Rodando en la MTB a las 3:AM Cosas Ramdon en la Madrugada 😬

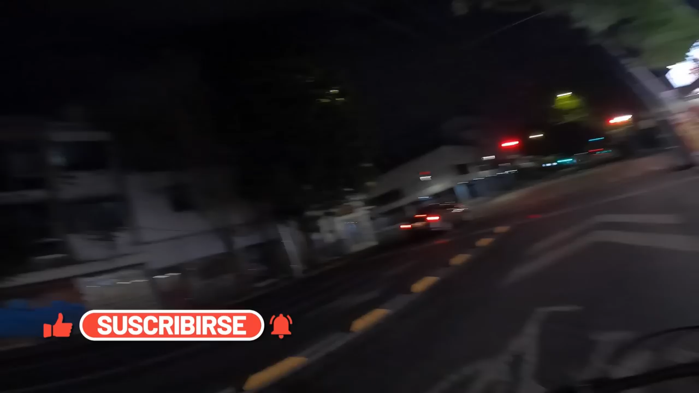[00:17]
La avenida, esta es una de las avenidas más transitadas de Guadalajara y está sola.
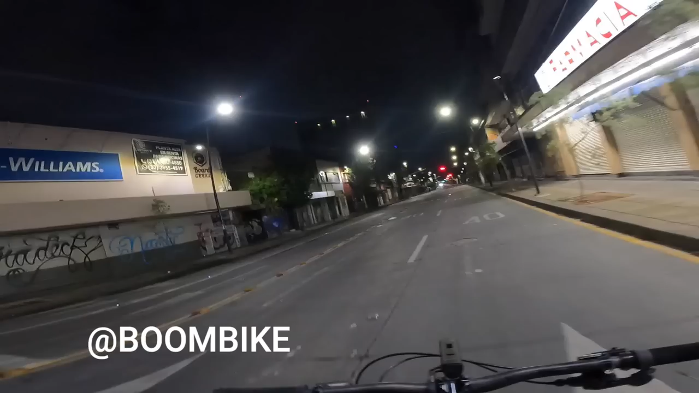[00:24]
Pero, pese a que es de madrugada, aún hay muchos carros. Por cierto, está bien iluminada, como pueden ver. Eso es bueno.
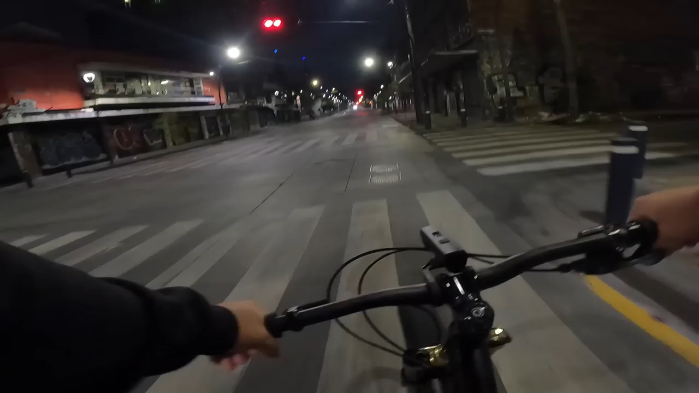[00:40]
Bien, últimamente, bueno, al menos las calles aquí del centro se han mantenido bien iluminadas. Antes toda esta zona era, pues se veía muy trasher, la neta muy oscuro, muy abandonado y ha cambiado demasiado.
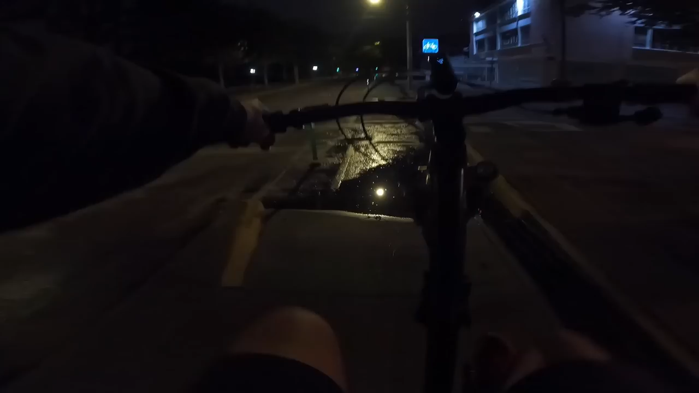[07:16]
¡Oh, mierda! Cayen... Cayen un charco.